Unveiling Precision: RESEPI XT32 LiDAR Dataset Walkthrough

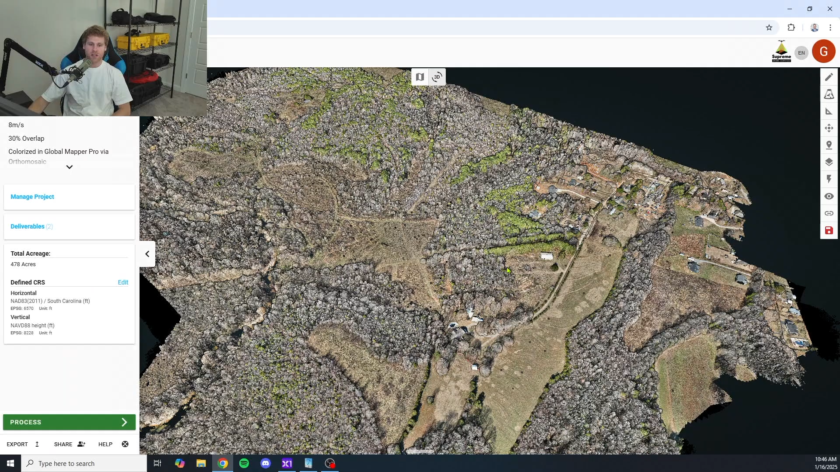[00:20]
We're going to dive into different areas of this data set. We're going to check out vegetation penetration, noise levels. We're just going to take a look at different areas and see what we think. To give you some information about this site, total acreage 478 acres. We flew this mission at 65 meters altitude, 8 meters a second, 30% side lap.
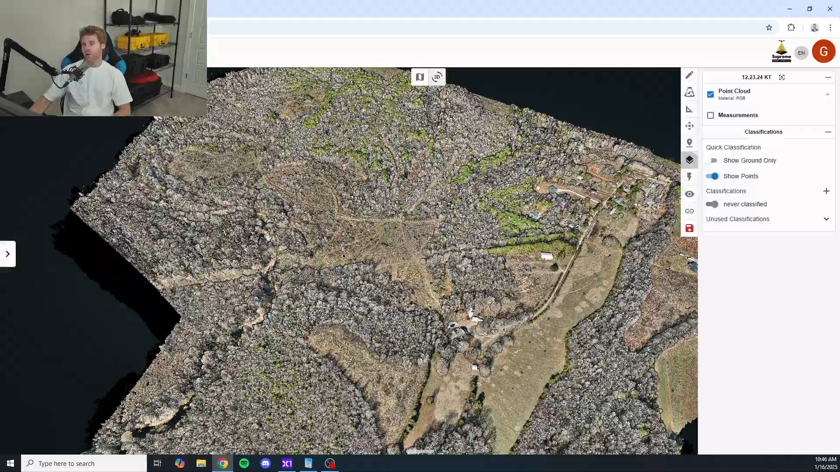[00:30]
We're going to go ahead and throw it on elevation view. We'll help you guys to see the points better here.
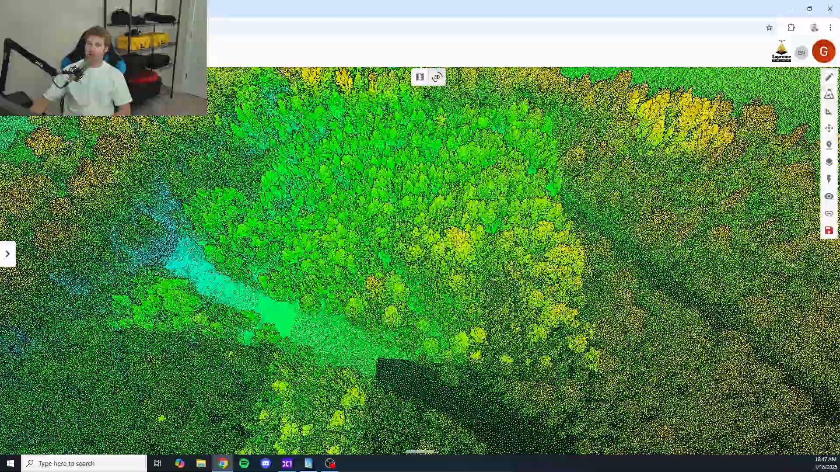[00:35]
Let's go ahead and dive into the top left and take a look.
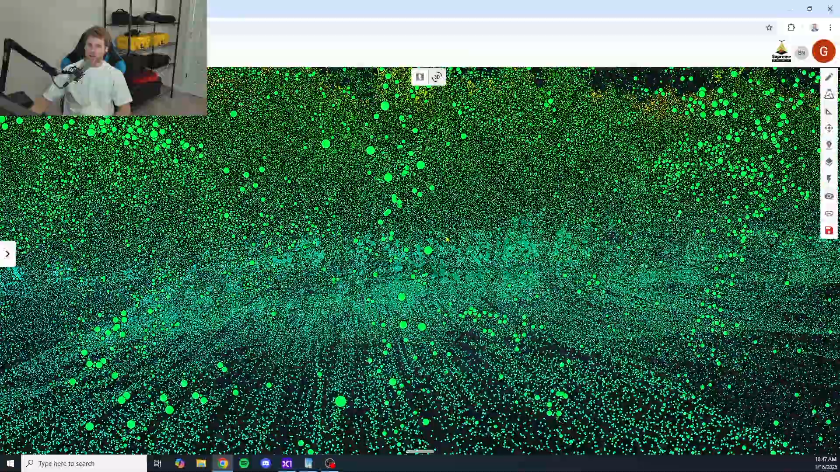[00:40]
Right off the bat, I can tell you we're getting a ton of information here. It doesn't look like we're really getting any gaps at all. Let's take a look here at the noise level underneath the trees.
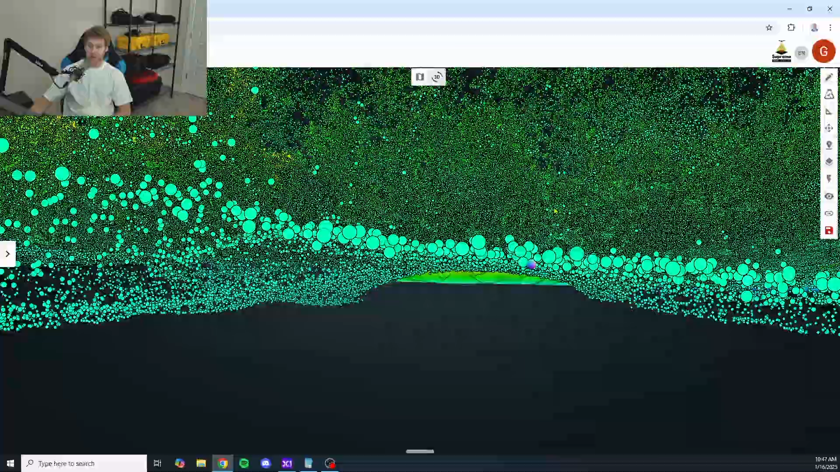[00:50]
It looks like we're getting some very tight data. Let's kind of move around a little bit and see. Wow, lots of information here. Really good density, guys. Really good density. Okay, so the top left is looking great. Let's check out some different areas.
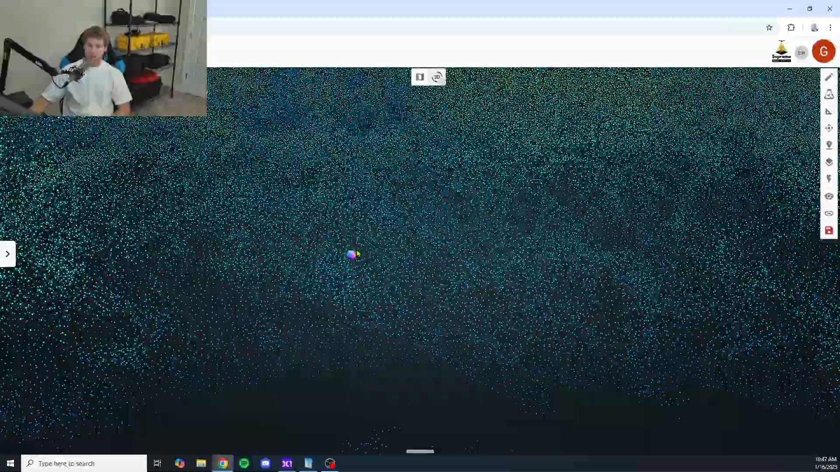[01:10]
Let's come down here by this, by the creek. Let's take a look at the bank here and see how much information we're getting. We're getting a ton of information down here.
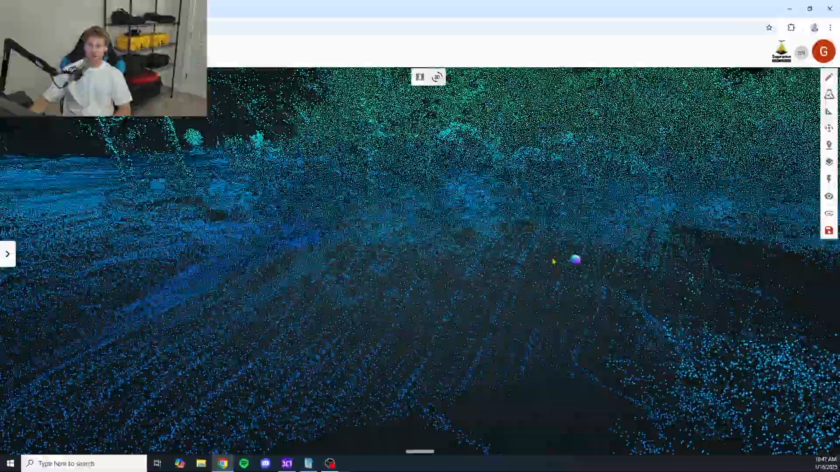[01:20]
Looks really good.
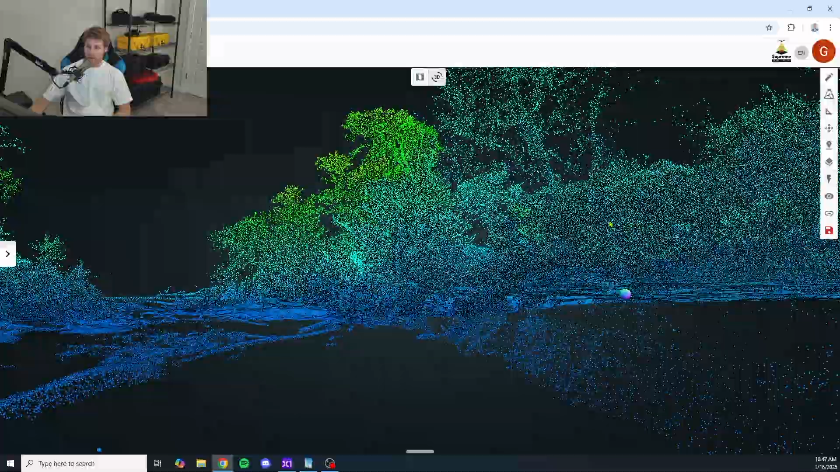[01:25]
All this data here on the bank. Let's check out a different area. Let's go through the tree line here in the middle.
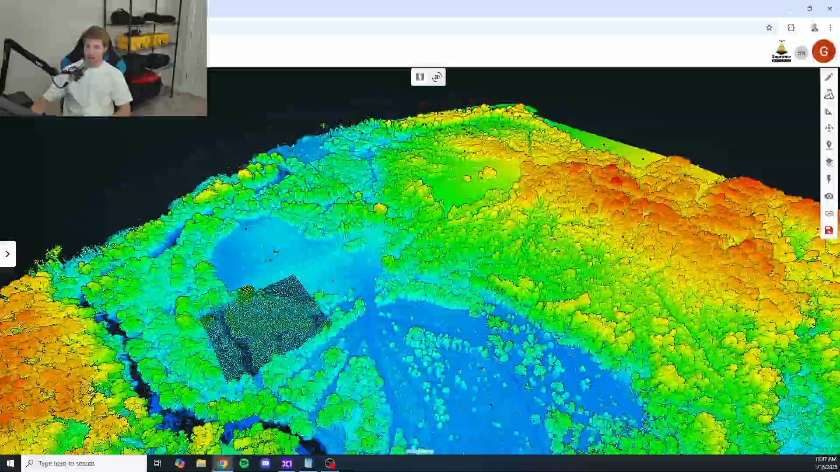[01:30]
Wow. I mean, we're just getting no gaps at all. No gaps at all. Look at all of this information. Absolutely stunning. Let's take a look here at the noise levels. I mean, super tight.
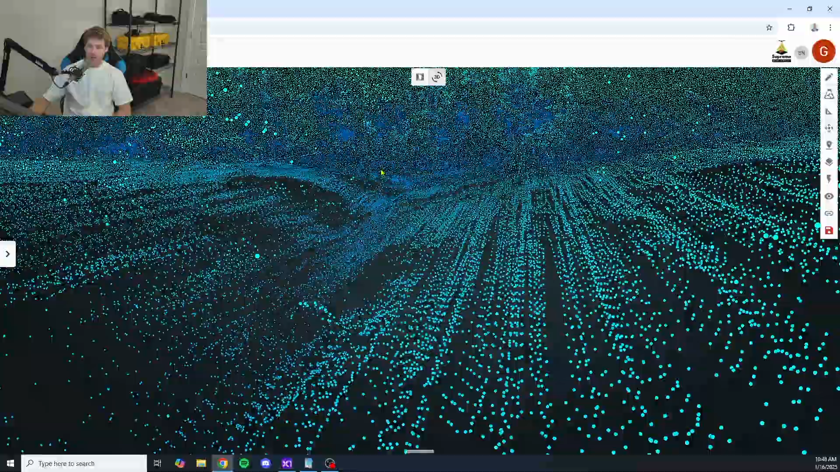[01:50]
Absolutely beautiful. All right, let's check out a different area. There was a little sliver here, this tree line. Let's take a look under here.
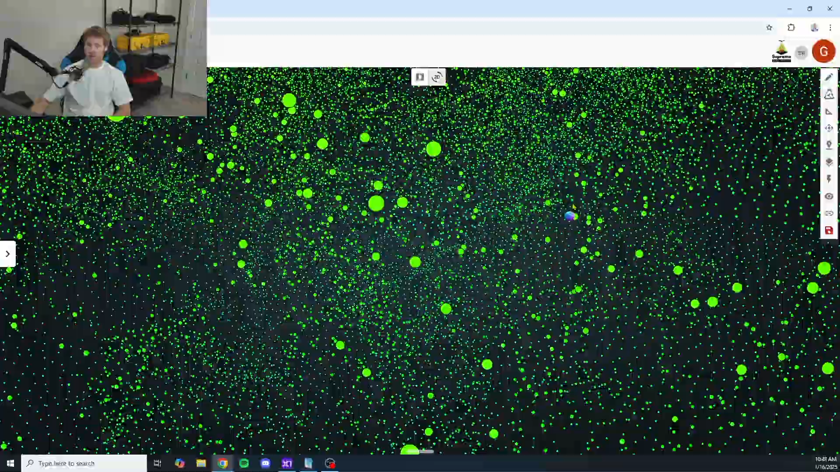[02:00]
There's a huge elevation drop-off we can check out. Look at all of this data. I'm going to let the points load in here for you guys.
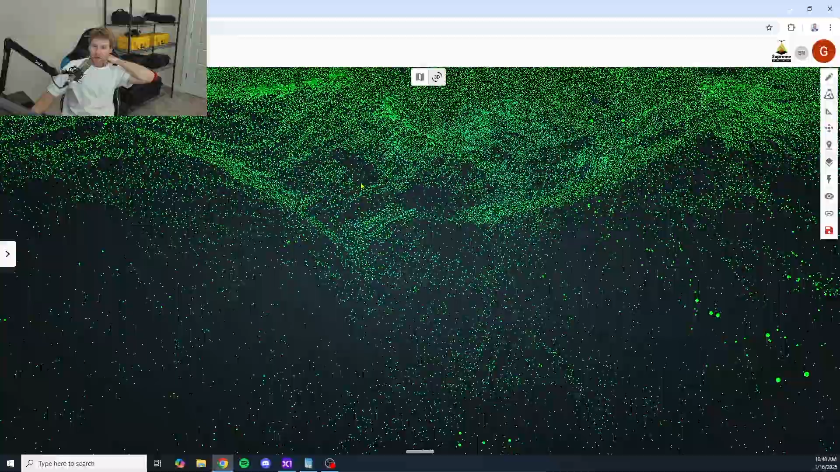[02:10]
Look at all this information we're getting. Absolutely stunning. Absolutely stunning, guys. Look at all of this data. Come down here and take a look. We're getting all of the sides as well. We're not really getting any gaps here. I mean, it's looking stunning. Let's take a look here at the noise level.
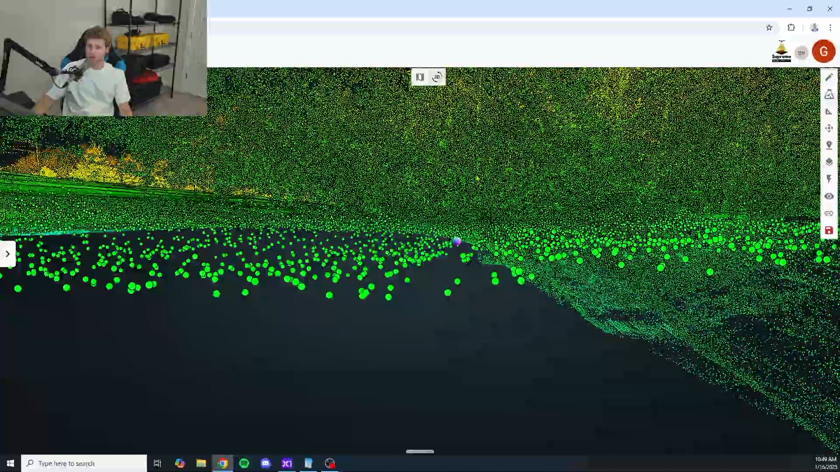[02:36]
I mean, it's staying pretty tight across the board.
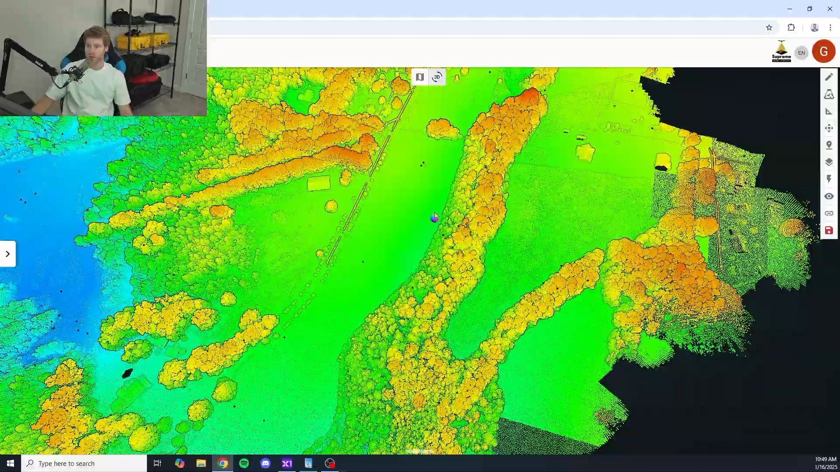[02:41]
One thing I want to show you guys is noise levels on hardscapes. Let's throw it on RGB.
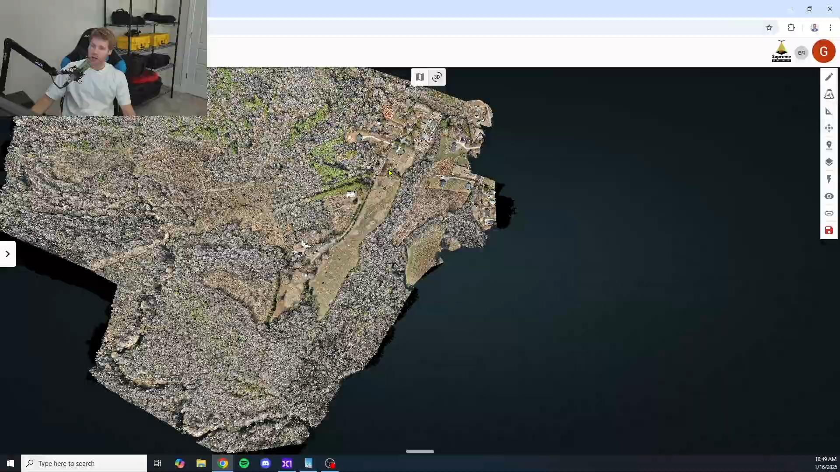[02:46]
There was a paved road up here at the top. Let's take a look at this paved road and see what we think.
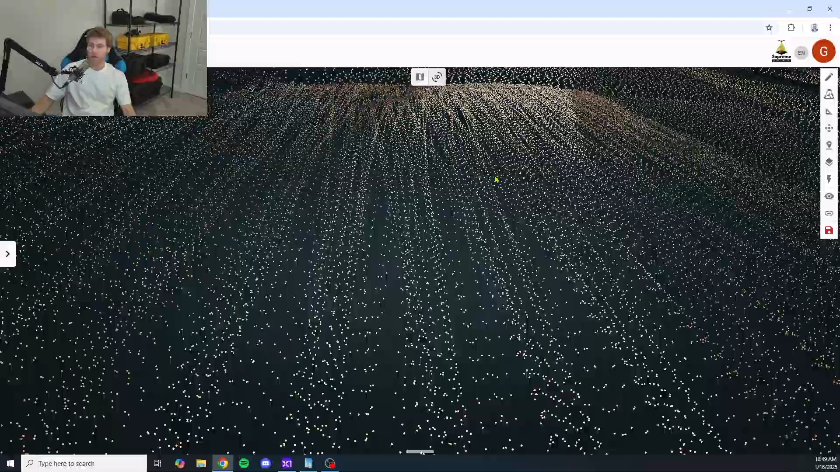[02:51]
I mean, it's very tight up here at the top, very tight up here.
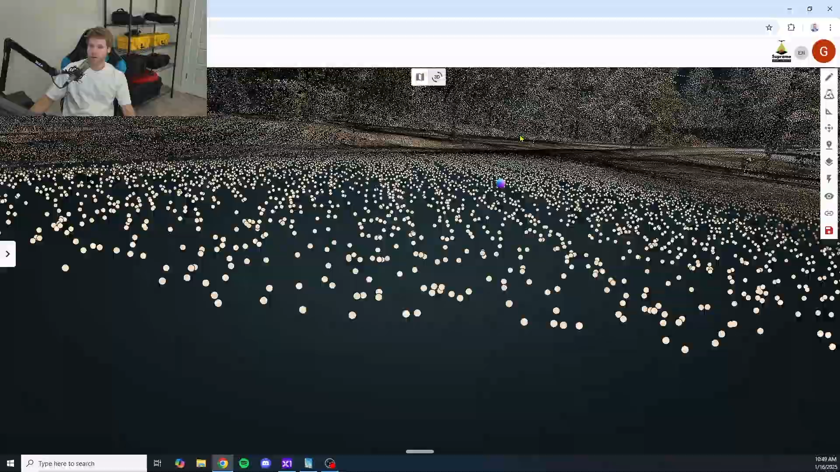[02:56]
There was some dirt roads going throughout the property.
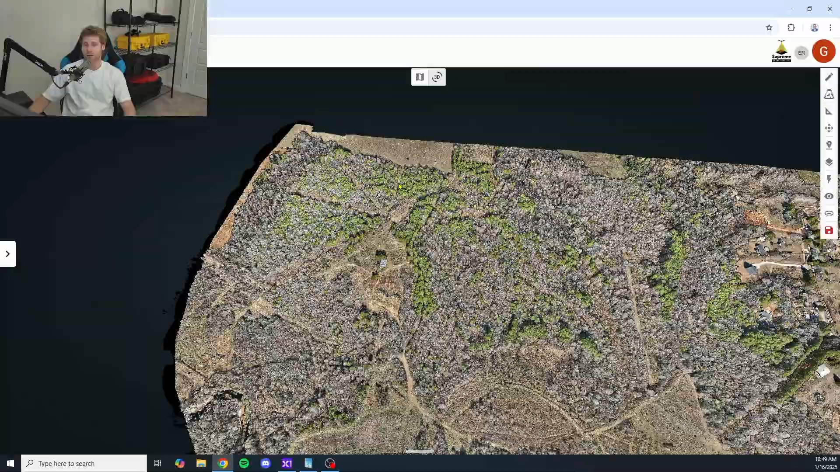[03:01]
Let's take a look at some of those dirt roads and see what the noise level is looking like.
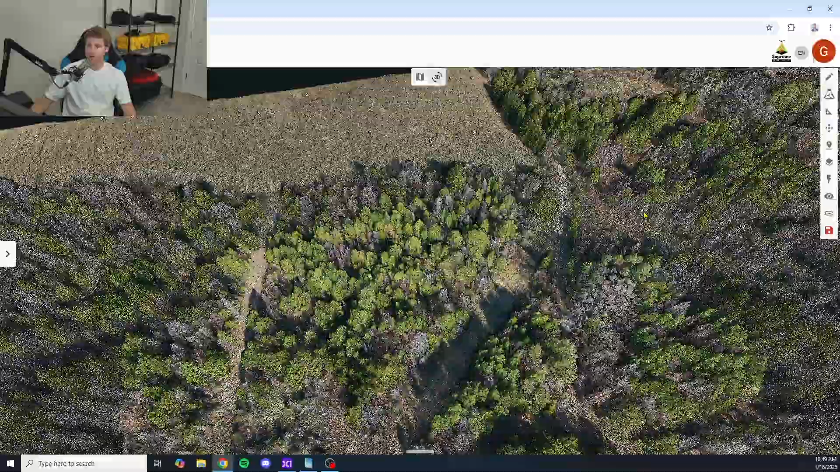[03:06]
So here was a dirt road.
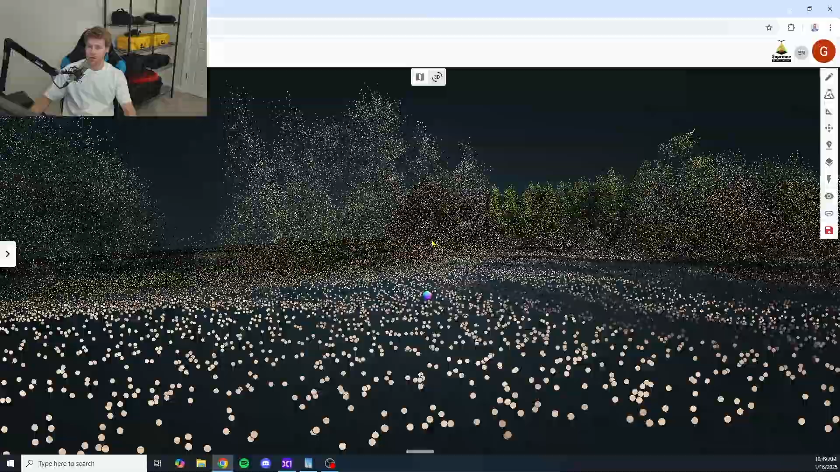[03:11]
Let's take a look here. It's looking pretty tight. There were some dirt roads going throughout the center as well, if we can find some of them.
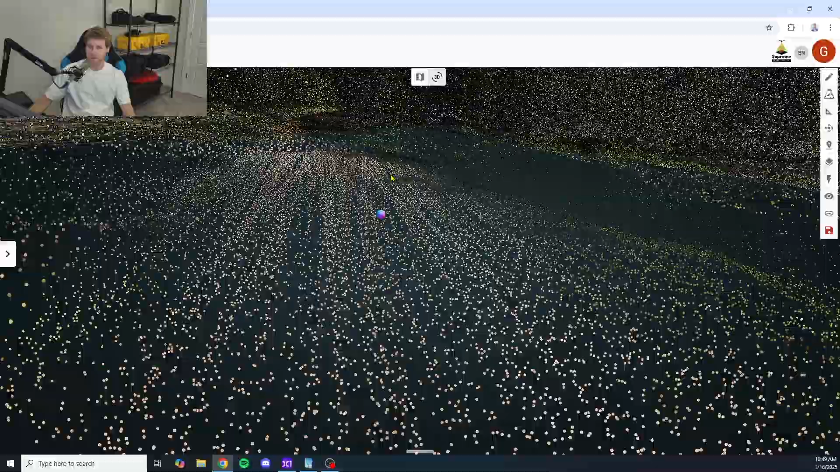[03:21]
Here we go. I mean, it's looking, it's looking very tight across the board.
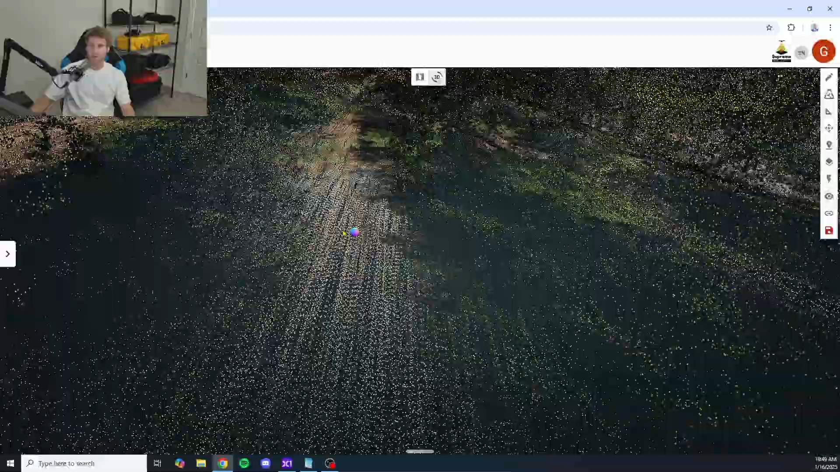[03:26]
Let's take a look at penetration up here, kind of towards the top right.
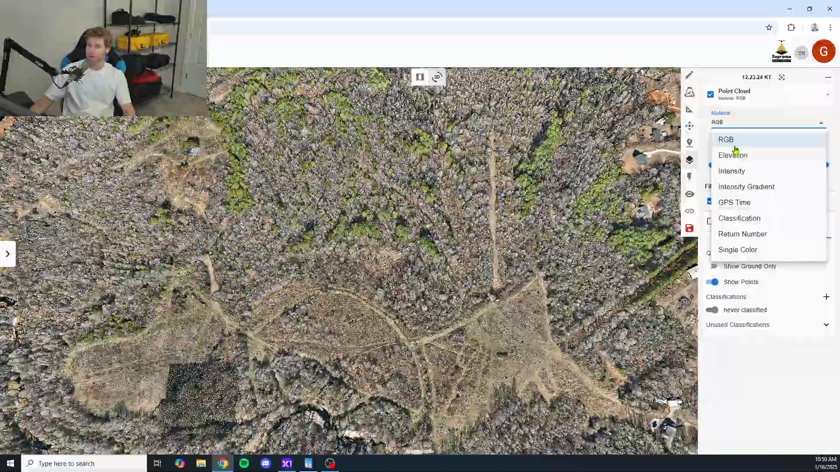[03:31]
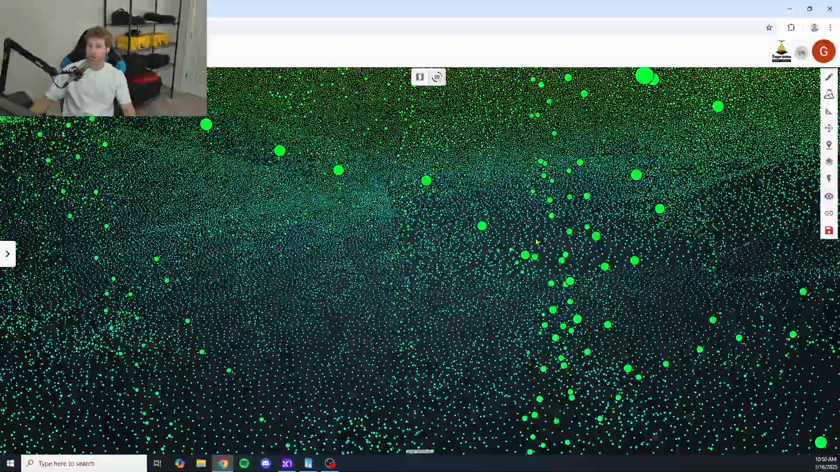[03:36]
I mean, as far as penetration goes, this thing is killing it across the board.
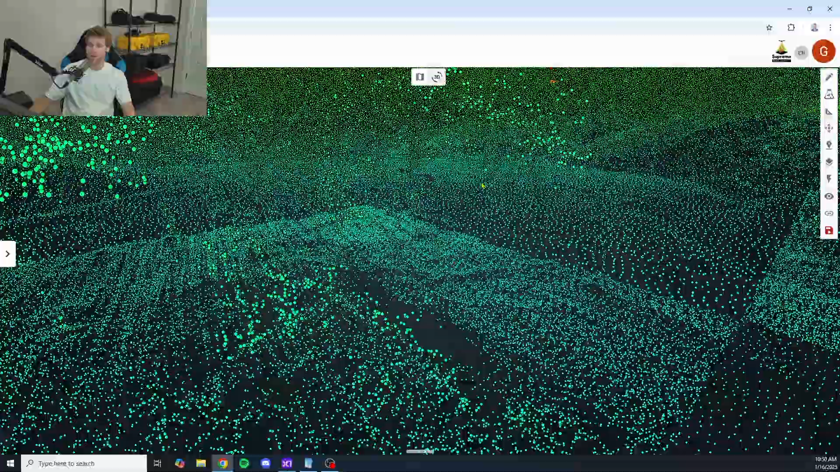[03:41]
Um, very, very impressed with this LiDAR payload. If you guys would like to learn more about this LiDAR payload, please, please give me a shout.